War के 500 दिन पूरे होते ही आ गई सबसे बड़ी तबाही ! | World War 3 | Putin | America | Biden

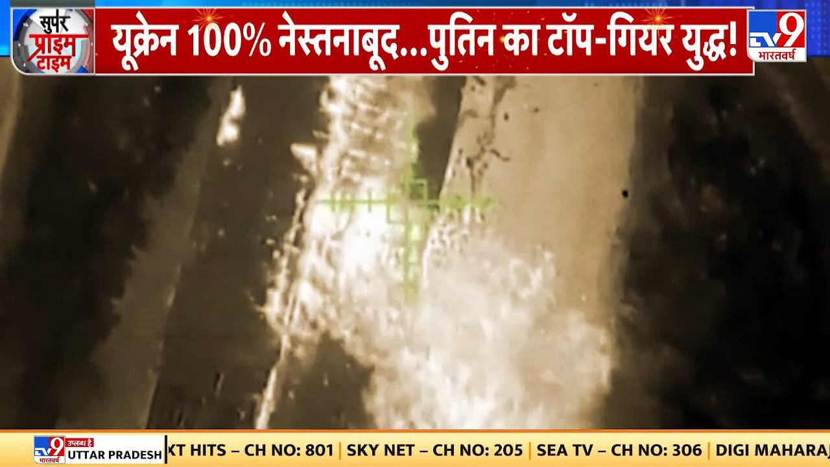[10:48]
डोन अटैक में रूस के कई हत्यार भी नश्ट हो गए इस बीच रूस के रक्षा मंत्री